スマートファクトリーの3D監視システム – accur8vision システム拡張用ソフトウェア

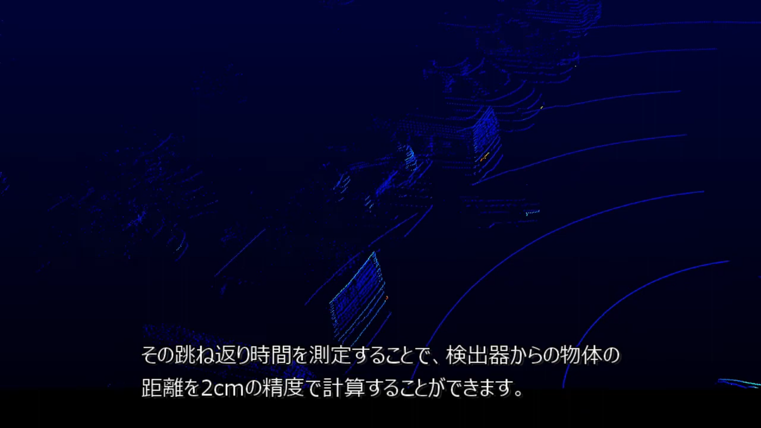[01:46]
The range of LiDARs is different for each model from 40 meters to 250 meters.
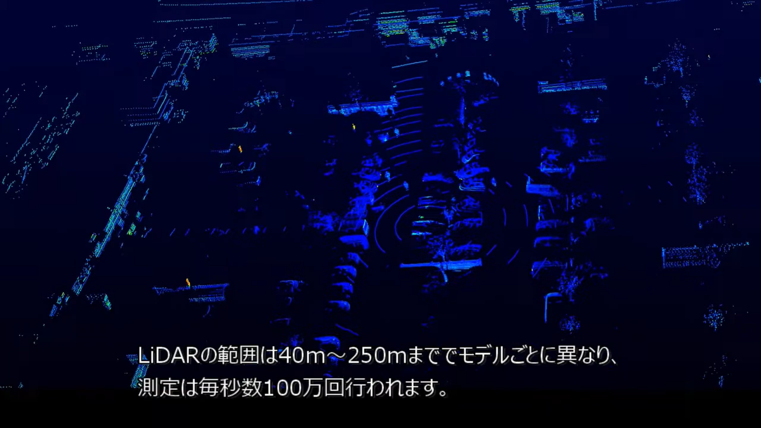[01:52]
Measurements are made several million per second.
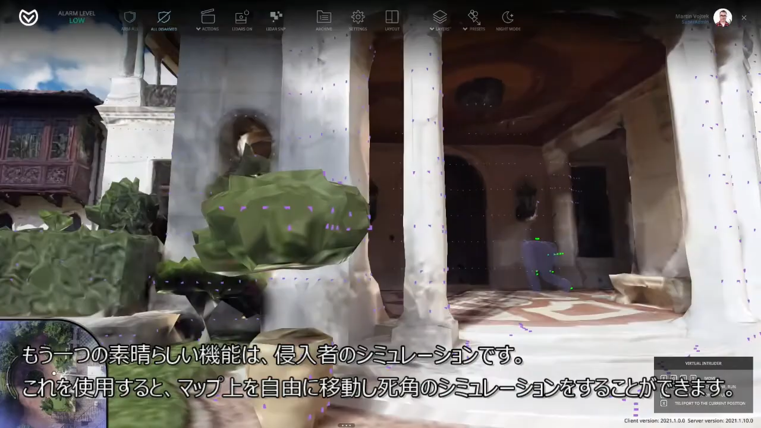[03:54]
Laser beam points from individual LiDARs can be observed